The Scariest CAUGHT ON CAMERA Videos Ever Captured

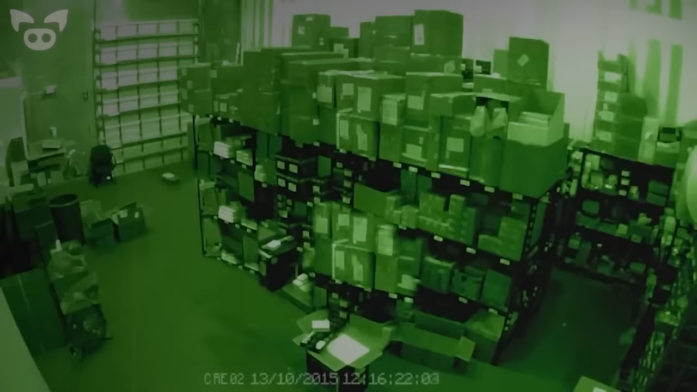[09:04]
It shows up about 12 seconds into the footage. The figure seems to have a white face and it looks like it's floating. The spooky image moves its torso from out behind the shelf for a second or two before zipping away. The figure is visible in the gap between the black shelves, so viewers will be able to see it moving.
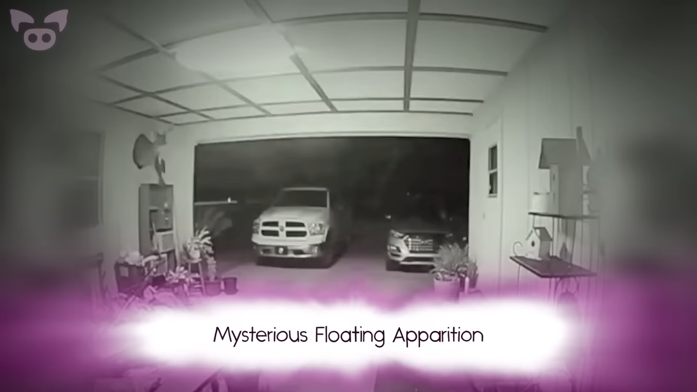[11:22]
A wide-angle fisheye lens is used, which allows for an outstanding range of vision. It's a very typical garage with cars sitting outside in the driveway and various outdoor and gardening items sprinkled throughout the area in front of the doorway.
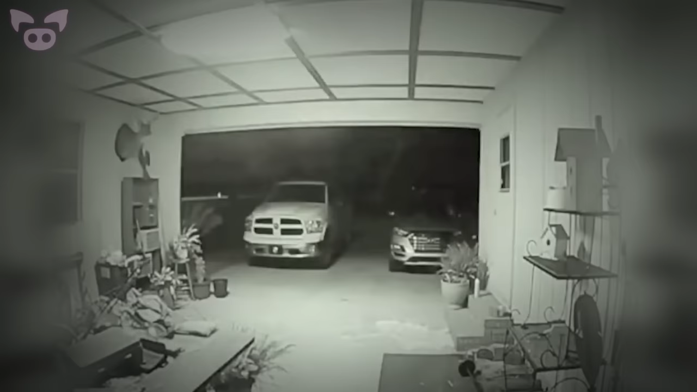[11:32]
As the video begins, we can clearly see that it's nighttime. After a few seconds, a mysterious light descends from the sky. It disappears for a moment before seeming to travel right through the side of the truck in the driveway. At first, it looks sausage-shaped, but as it moves, its almost wisp-like consistency becomes apparent.
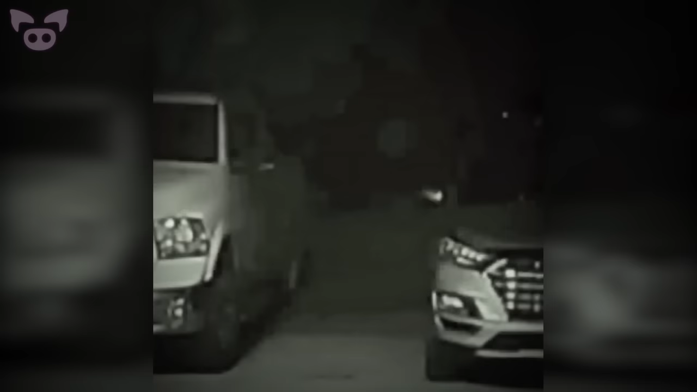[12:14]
If you slow the footage down, you can see that the mysterious shape's movements seem somewhat purposeful, yet very odd.
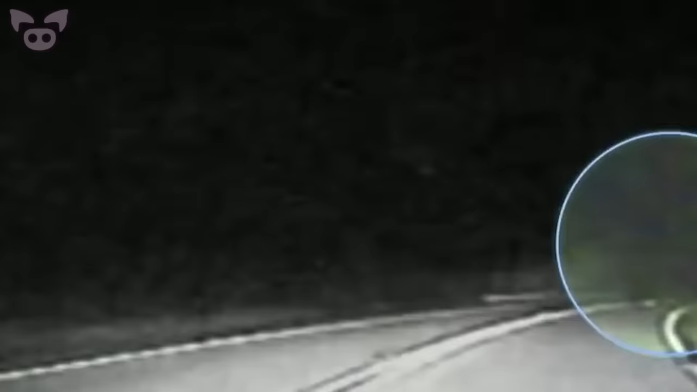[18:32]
You can see that it takes 3 or 4 steps, then disappears from sight. You can tell by the officer's conversation that they're clearly alarmed and have no idea what it is exactly they saw on the side of the road. Absolutely. Whoa, what the heck? What the crap? What was that? Did you see that? Yes. Holy crap.
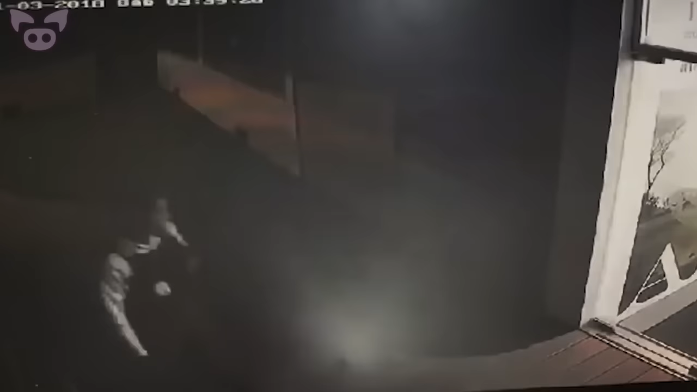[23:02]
The video then cuts to footage from a different security camera. This one shows the security guard looking around as if double-checking to make sure he's not being followed.
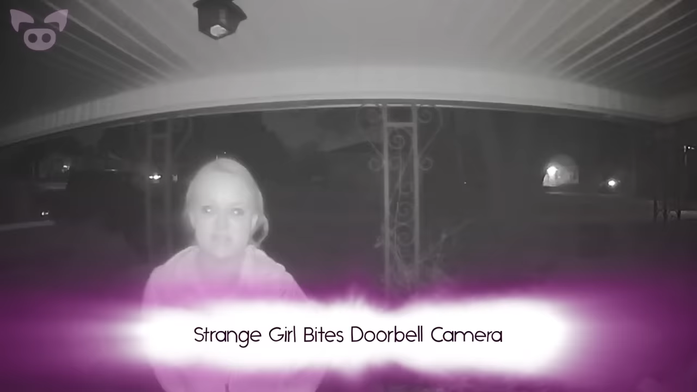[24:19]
It shows a woman lurking outside a house acting strangely.
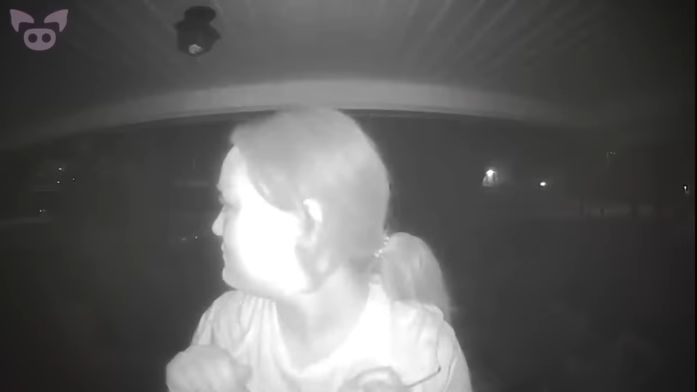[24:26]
She tries to act naturally so as not to draw attention to herself. Once the car passes, she once again approaches the camera.
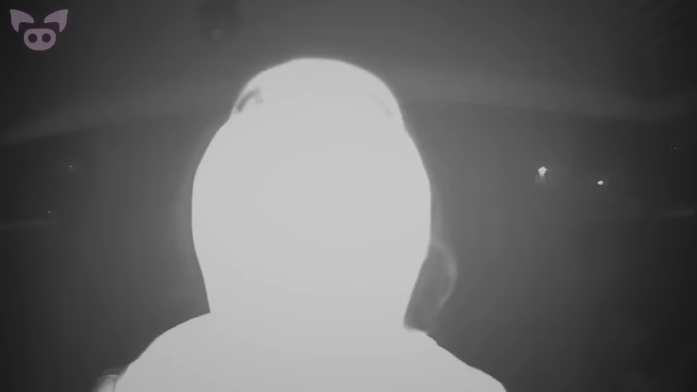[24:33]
This time, however, she tries biting it. While this footage may be nothing more than a strange friend coming to visit,
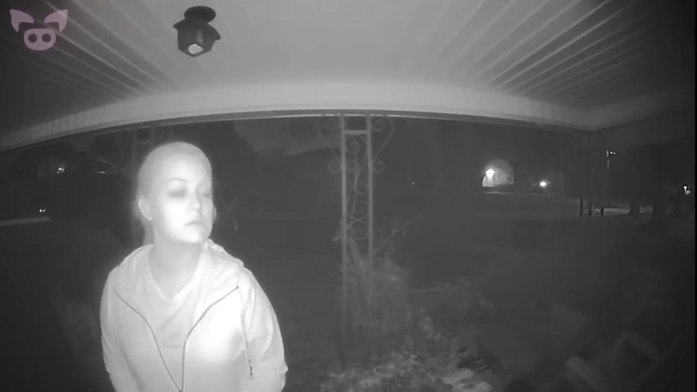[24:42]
if I saw someone trying to bite my doorbell camera, I'd think twice before letting them in.
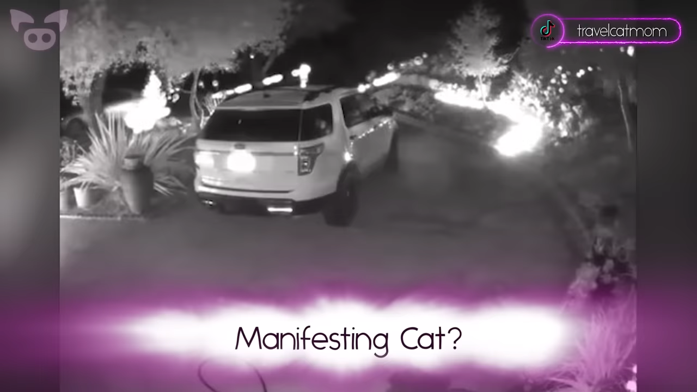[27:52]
One TikTok video uploaded by user TravelCatMum shows us a clip of a cat that seems to have the ability to do something on the paranormal side. Take a look.
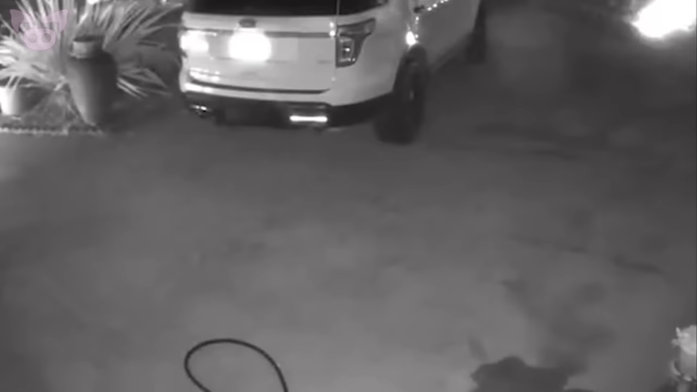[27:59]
Watching that again in slow motion, a cat seems to manifest out of thin air before running away off frame. Viewers were split on what was really going on in this video. Some believe this was just a case of the cat moving very quickly and the camera not being able to catch it in real time. Others, however, thought that this was indeed proof of a cat manifesting in from another dimension.
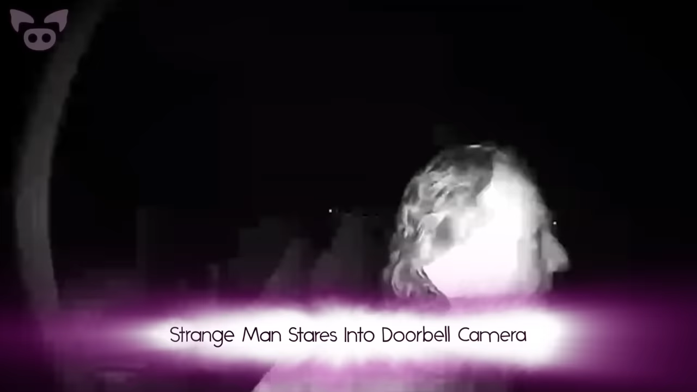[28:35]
This unsettling video first surfaced in September 2018. It shows a man approaching the front door of a house late at night.
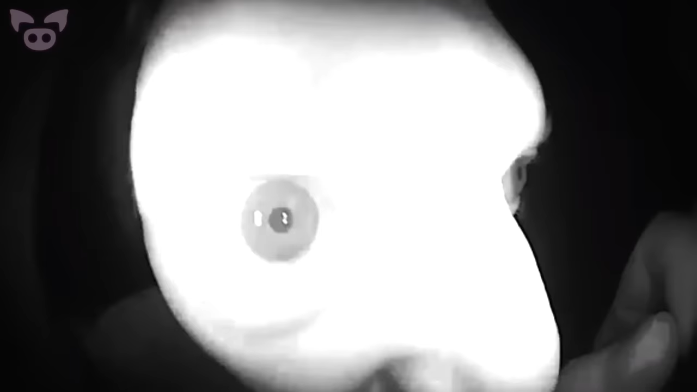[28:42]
His behaviour becomes increasingly bizarre as the clip progresses.
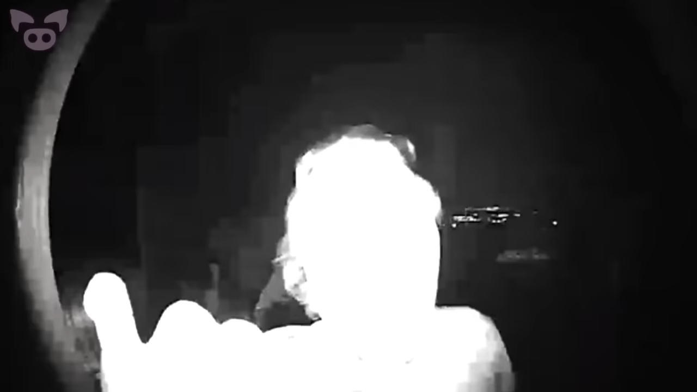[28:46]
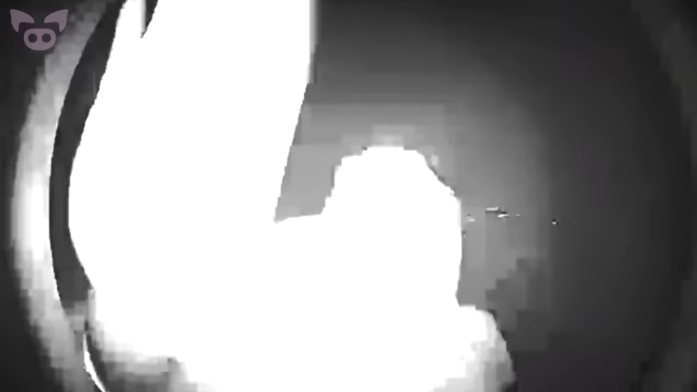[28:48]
Firstly, he attempts to ring the doorbell, but when he gets no response,
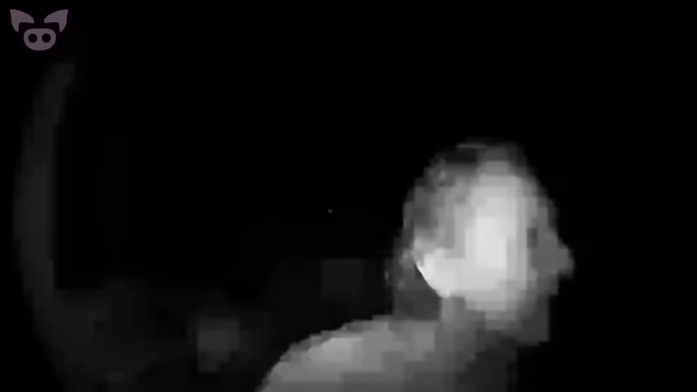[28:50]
he peers right into the doorbell camera, creepily whispering something to himself as he does so.